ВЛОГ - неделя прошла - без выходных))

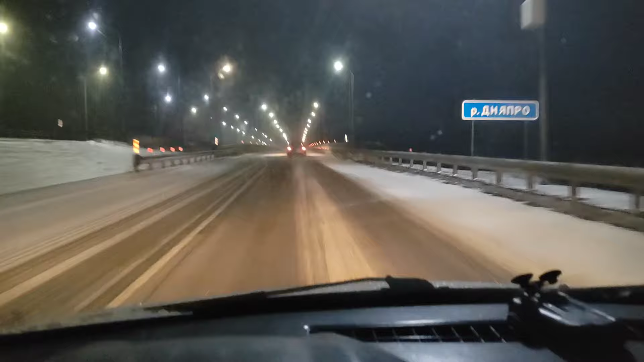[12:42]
как вечер погода ухудшилась все-таки алиса сегодня с утра не обманула она сказала что через три часа да я во сколько где-то пол восьмого спрашивал сказала через три часа начнется снег и не будет прекращаться в течении суток вот вам пожалуйста снег он такой мелкий но гадкий такой ветер холодно и блин короче погода дерьмо